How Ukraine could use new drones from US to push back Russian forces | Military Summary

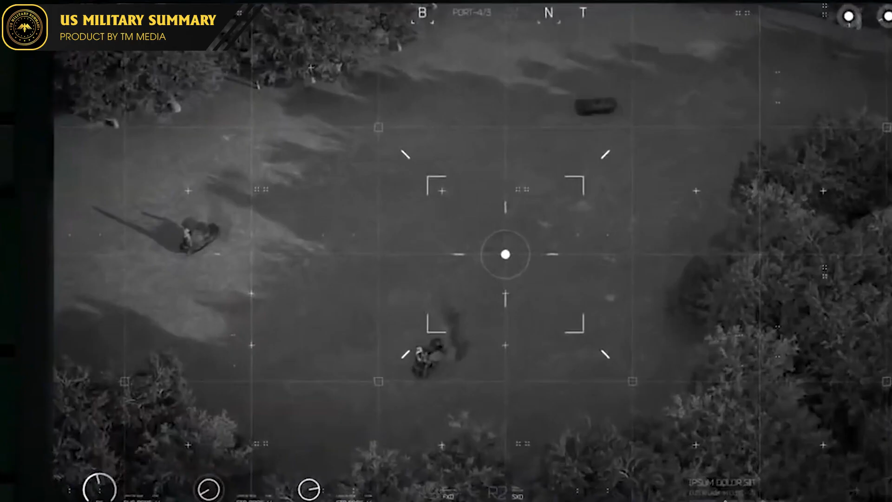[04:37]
Aerovironment states that its patented wave-off and recommit capability allows operators to abort the mission at any time,
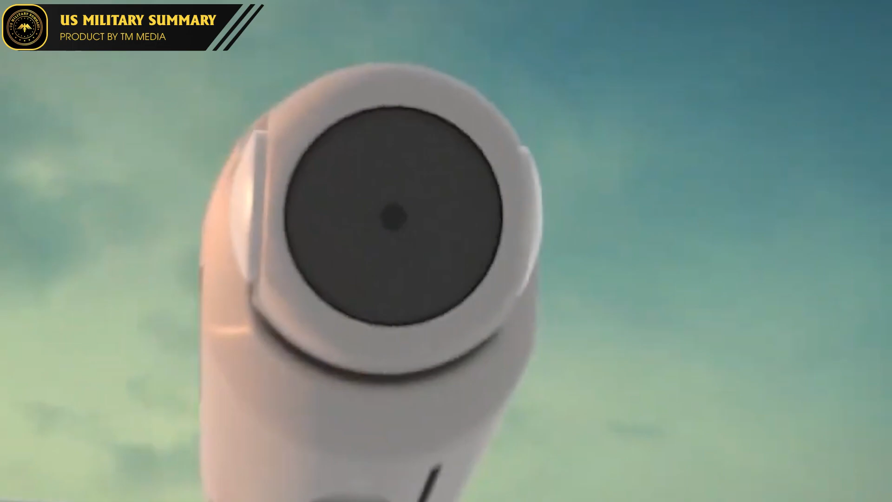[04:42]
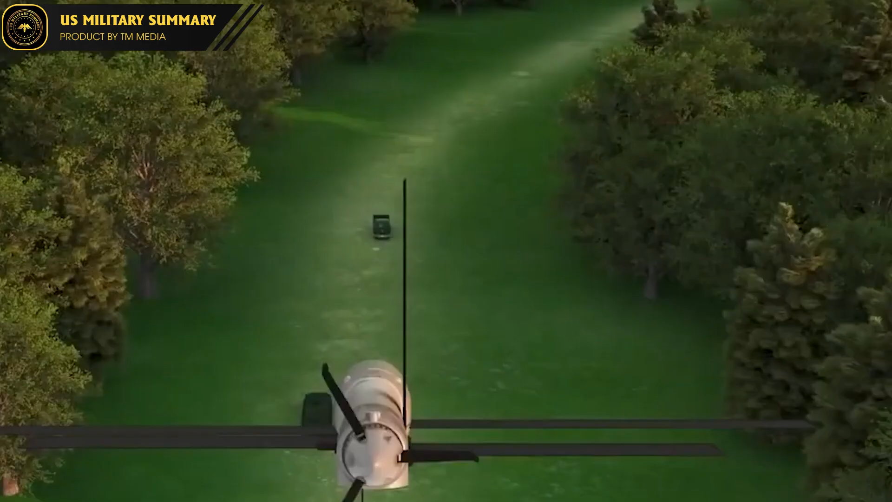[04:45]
and then re-engage either the same or other
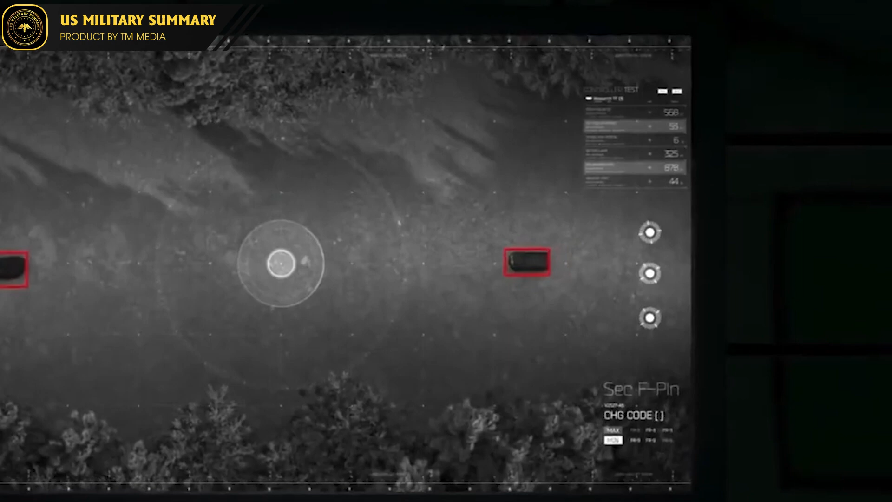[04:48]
targets multiple times based on operator command.